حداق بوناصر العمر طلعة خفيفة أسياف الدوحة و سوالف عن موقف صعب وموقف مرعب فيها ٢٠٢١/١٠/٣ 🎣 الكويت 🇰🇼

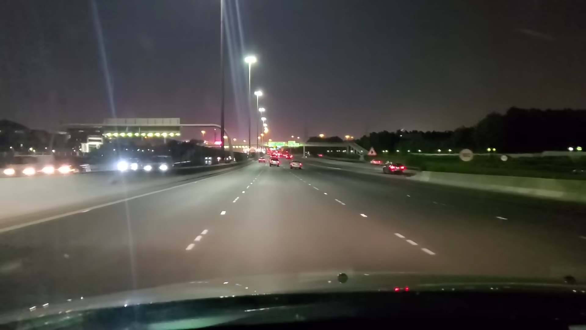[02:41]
بالله. احنا بالطريق الحقيقة السيارات زحمة، اضطريت اجي مع الدائري السادس لان دخلت الفنيوز هذه زحمة، تقعد يمكن نص ساعة على ما تعبر منها، فقلت ما كل اني ادش من السادس على طريق الغزالي مرة واحدة يكون يعني أسرع شوية.
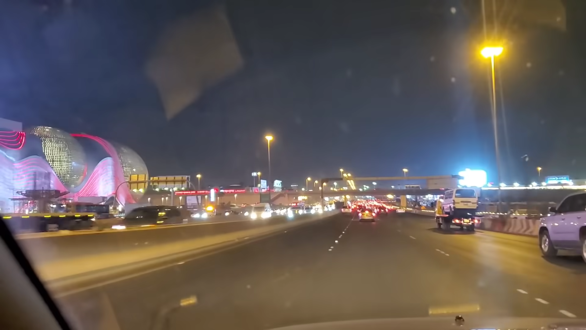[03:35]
هذه الزحمة اللي صايرة قدام، الله يسهل الأمر إن شاء الله.
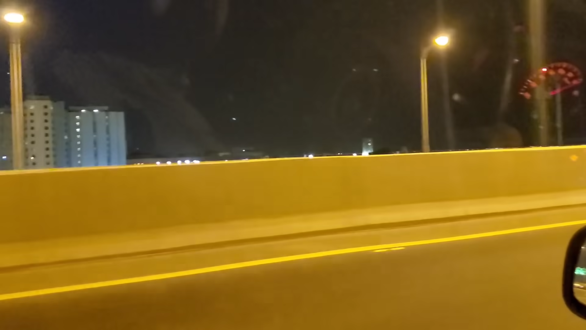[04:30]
سكن الطلبة يكون هذاك اللي بين طرفه.
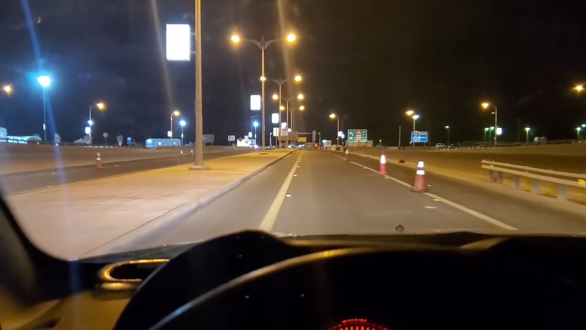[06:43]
الحين اخذ الدوار وارجع مرة ثانية. الحمد لله. الحمد لله. ما رحنا بعيد. لفينا الدوار تحت الجزيرة الجنوبية وردينا. لو ان كان في شرطة واقفين على الدرب سألتهم. ويعني معاملة طيبة الله يحفظهم. وقالوا لي تش مني وترجع على الدوحة. الحمد لله.
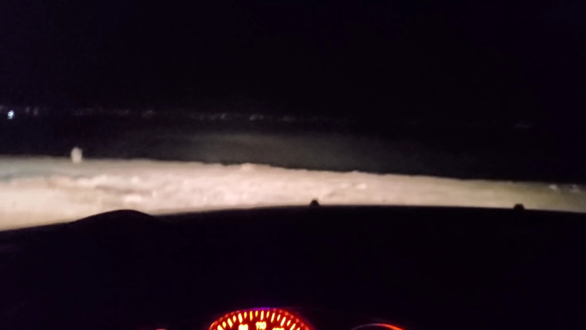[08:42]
بسم الله الرحمن الرحيم. في نزلة شوية الله يعينه على الصخر علشان اخذ الزاوية، لو انها شوي فيها صعوبة عشان اكون قريب عند الزاوية.